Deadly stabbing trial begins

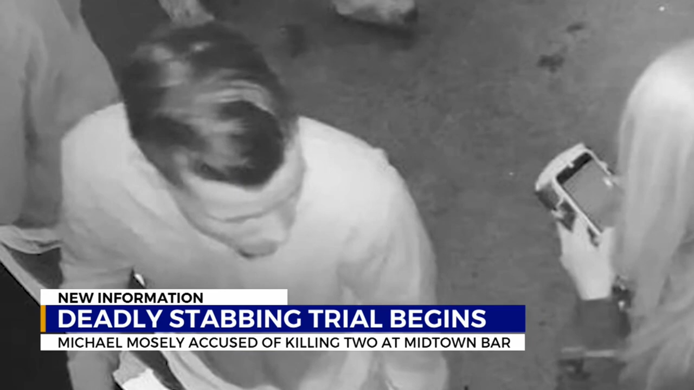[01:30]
We have seen surveillance footage from inside the bar. But this week we'll see new video from outside that actually shows the stabbing.